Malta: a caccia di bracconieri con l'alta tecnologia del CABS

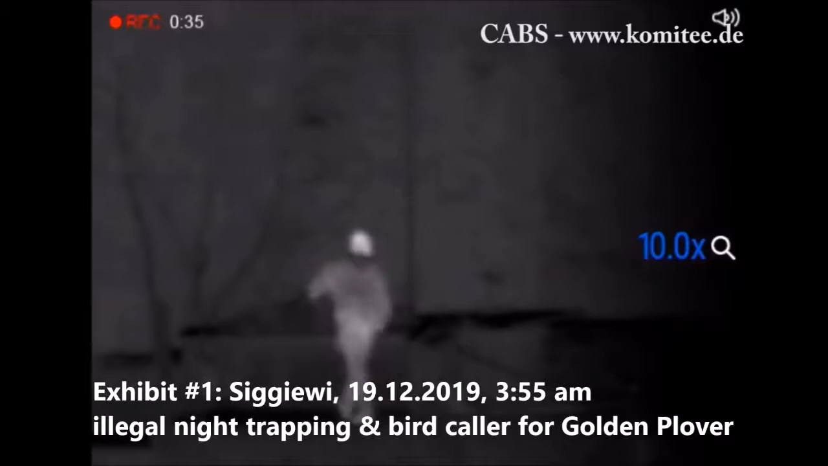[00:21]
It's the 19th of December, 2019.
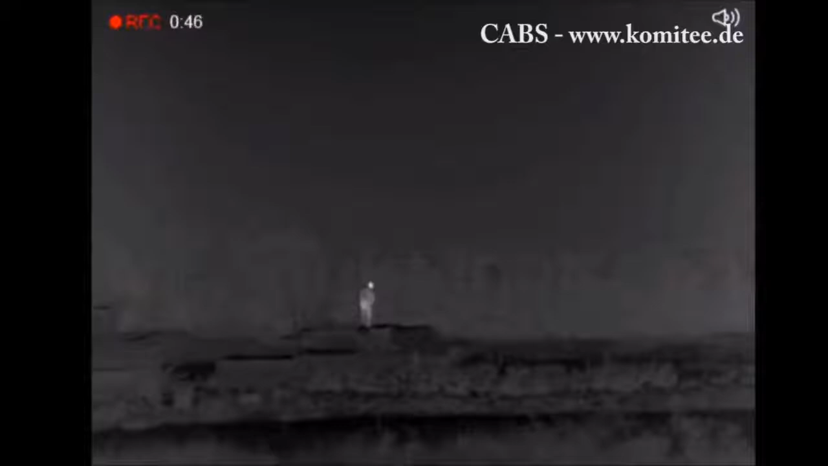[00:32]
It's getting towards 4am in the morning, there is a man on the trapping fight.
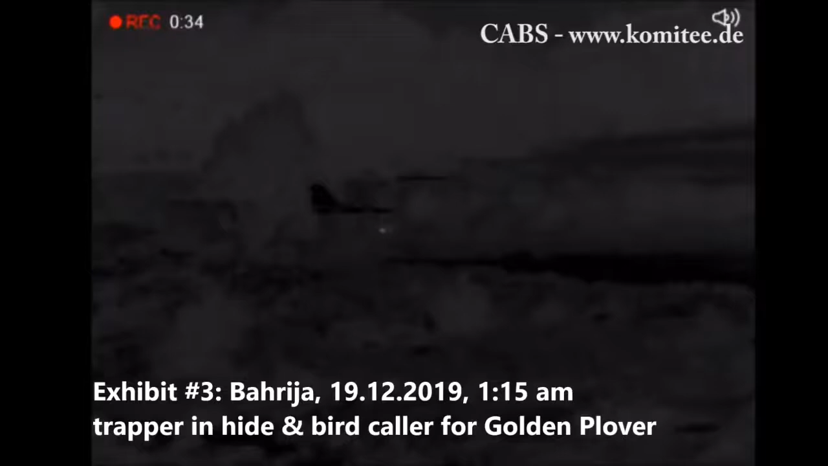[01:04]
The golden weather shopping site, it's 1.16am, near the Khrela.